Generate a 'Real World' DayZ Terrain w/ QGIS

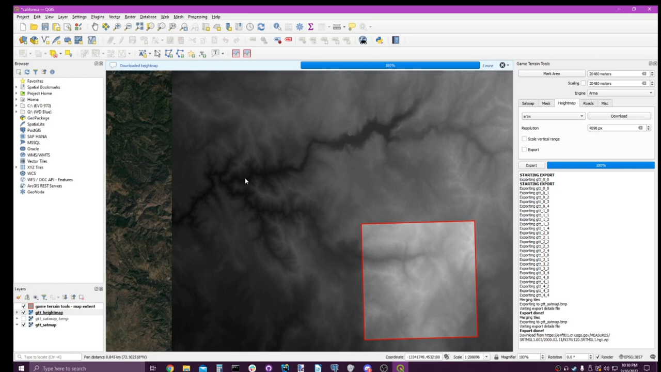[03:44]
So, that's really cool. Now that we've got our height map, let's go ahead and export that.